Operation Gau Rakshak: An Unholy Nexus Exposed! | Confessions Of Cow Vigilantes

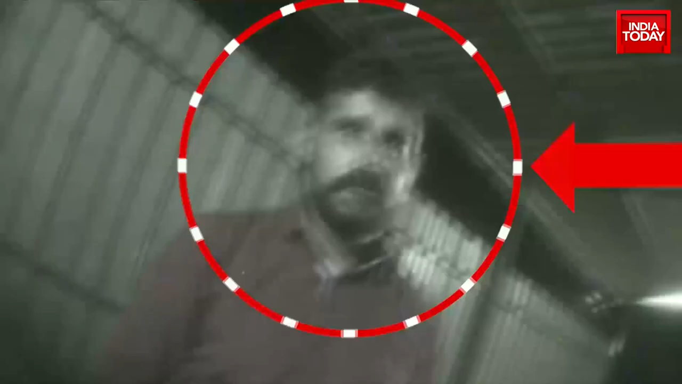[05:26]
Leading the police from the front in their deadly assaults on livestock transporters, Ramesh Kumar now revealed the source of ammunition.